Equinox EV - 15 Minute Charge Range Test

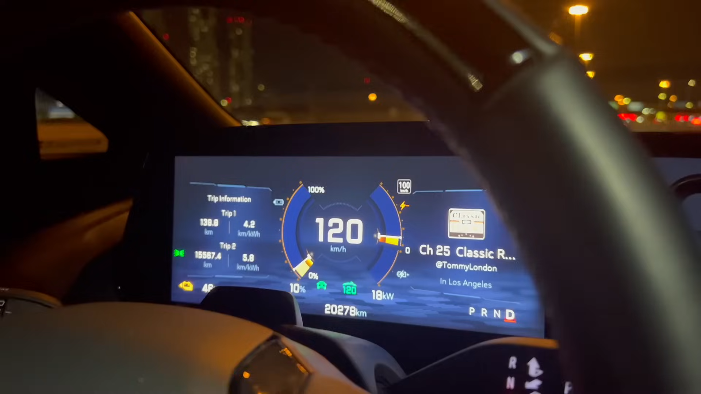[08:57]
uh here we go we just hit 10 percent in our challenge what's the odometer 139.9 let's call it 140 even